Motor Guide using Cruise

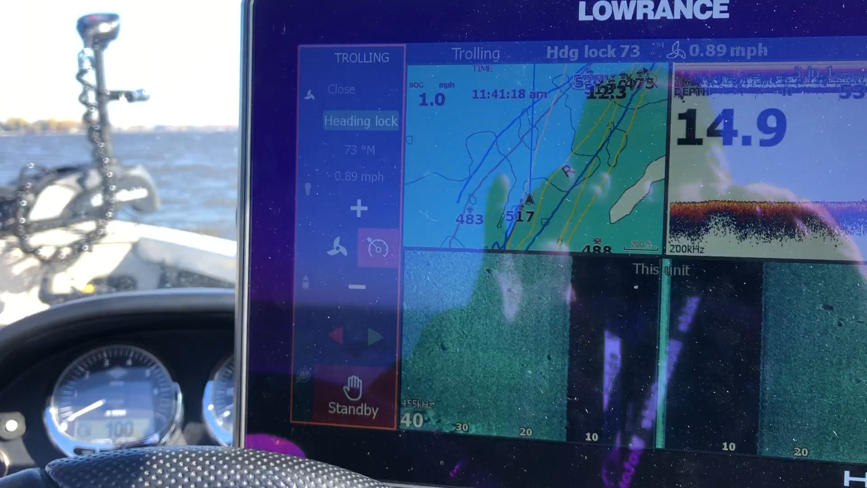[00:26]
Je ne sais pas si on voit bien. Là, tu vois, il est sur Cruise.
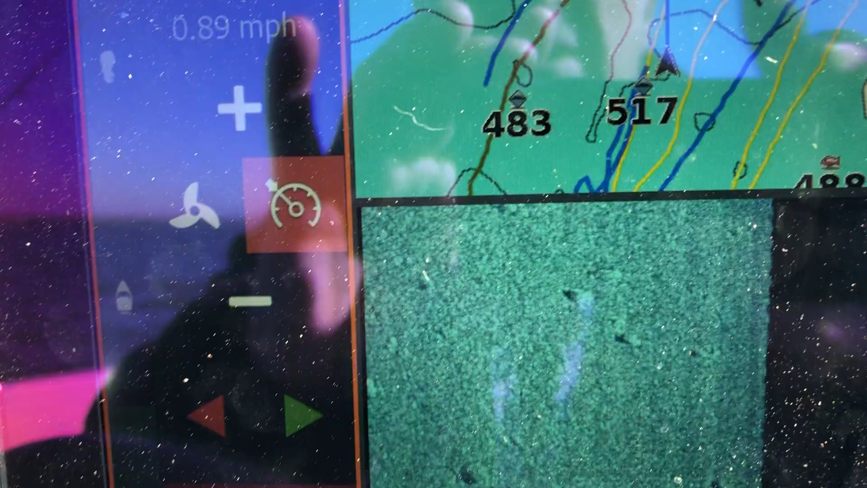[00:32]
0.89.
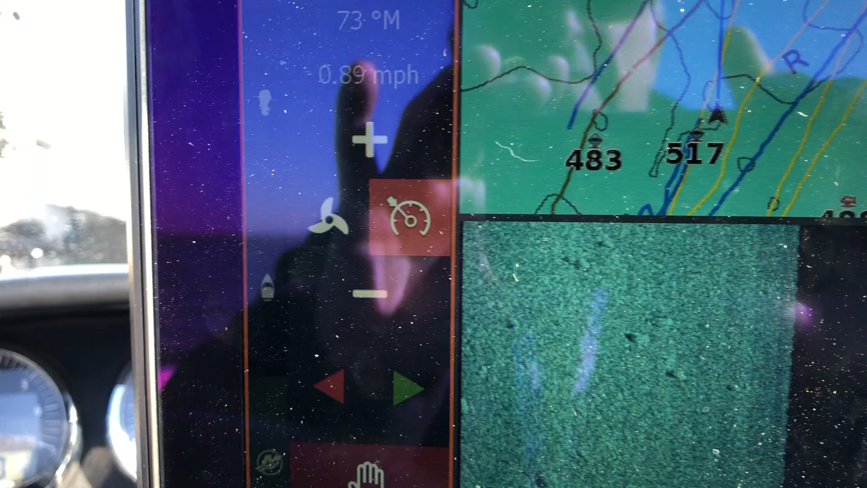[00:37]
Quand tu veux changer la vitesse ou la direction, tu y vas avec les flèches de plus et de moins.